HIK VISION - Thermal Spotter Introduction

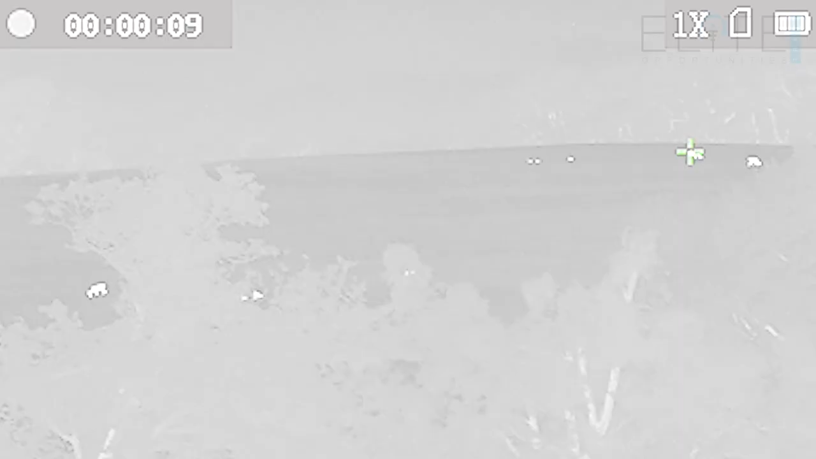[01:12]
Both units are also fitted with HotTrack technology.
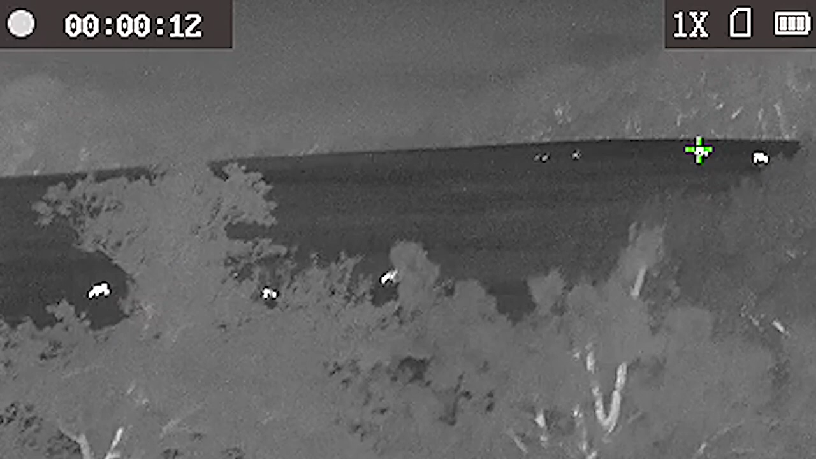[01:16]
This just provides a small crosshair highlighting the hottest points on the screen which is really useful as you scan across
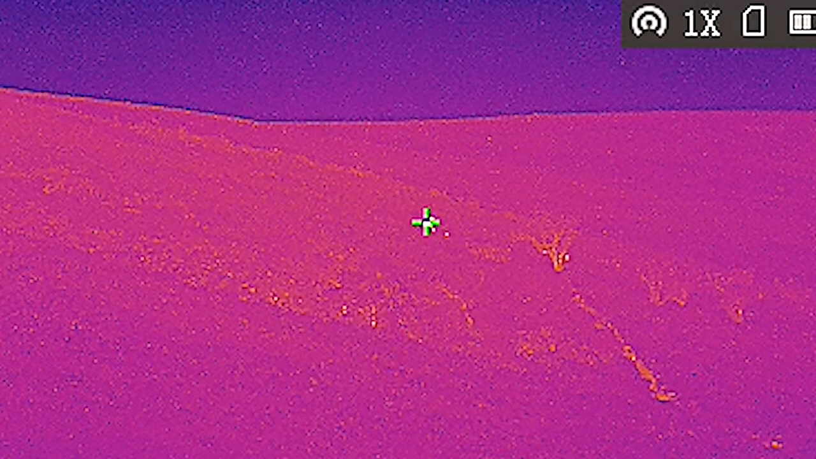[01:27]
It just draws you straight into any small heat sources that you could quite easily miss.
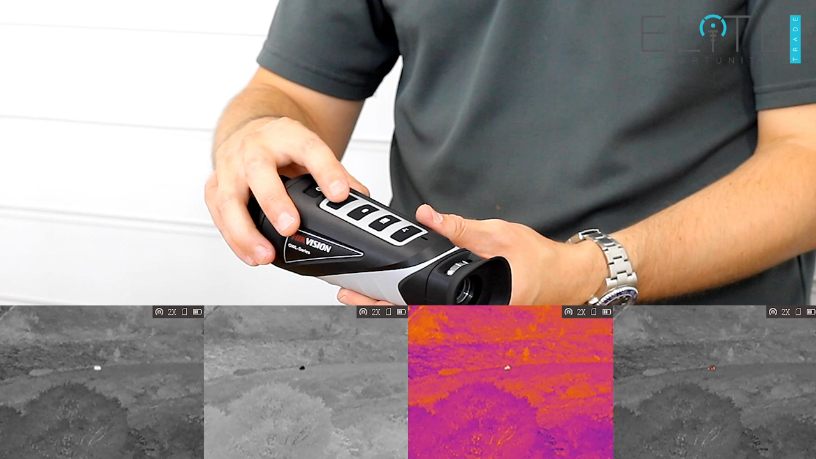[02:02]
You've got white hot, black hot, combination and red hot to choose from. Under that there's the camera icon. A short press takes a still image.